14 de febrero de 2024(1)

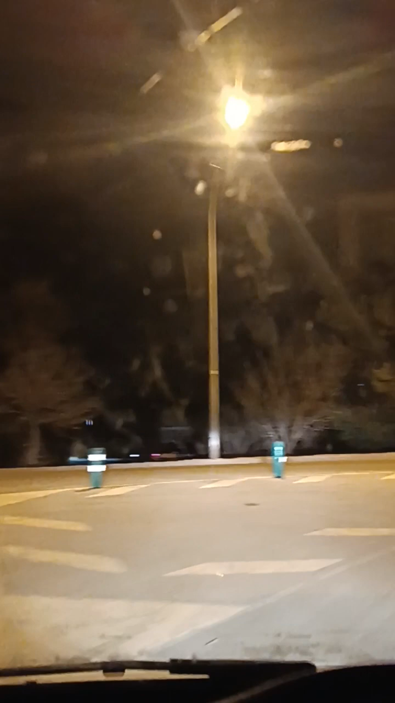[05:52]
Pues vamos detrás. Que normalmente suele estar. Vale, sí que tengo. Y tiro a mi izquierda porque bajo, soy protegido. Claro, si hago al revés, bajo y tengo la carretera. Aquí no, aquí tengo la acera y lo protegido. Puedo bajar con seguridad.